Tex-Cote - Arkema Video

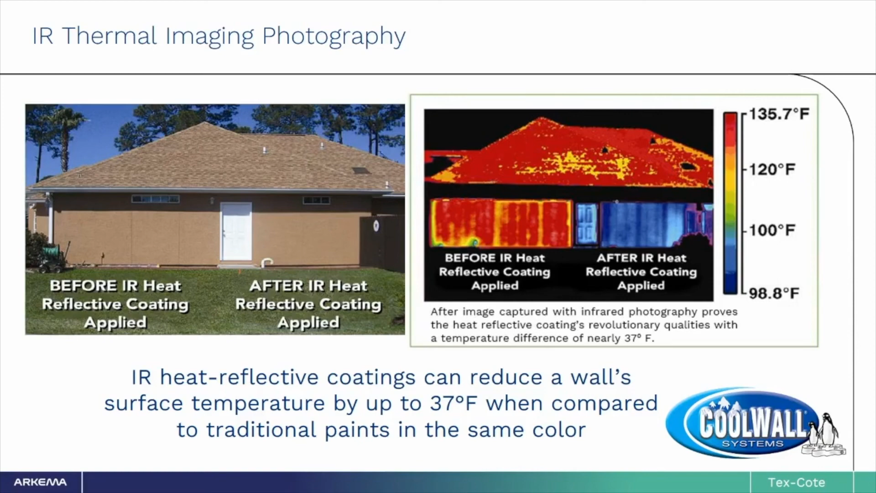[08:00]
On screen: scale top 135.7°F, scale bottom 98.8°F
These special pigments can reduce the wall's temperature by up to 37 degrees Fahrenheit.